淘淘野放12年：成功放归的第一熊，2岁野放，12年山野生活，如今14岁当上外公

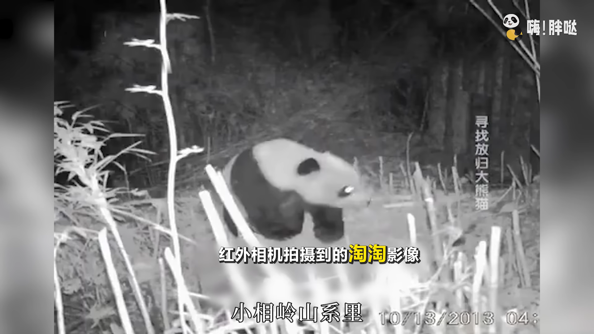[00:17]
世界第一只成功野化放归的大熊猫桃桃回到山林已经快有11年这11年里我们一直有它的消息此刻它生活在四
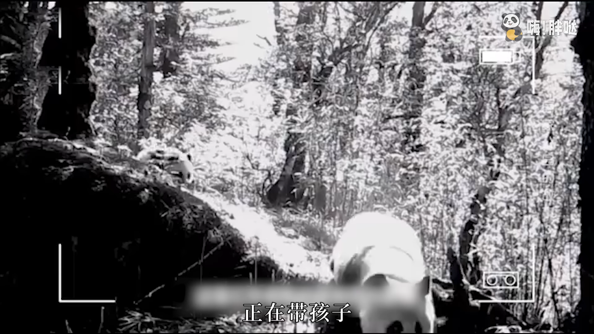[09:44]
年桃桃才来到栗子坪不知道桃桃有没有遇到过这位比自己大六岁的姐姐卢心后来多次被监测到2014年她还被拍到正在带孩子不过按照时间估算这个孩子不可能是桃桃的因为那时候桃桃还不到四岁桃桃有自己的孩子我们没法偷窥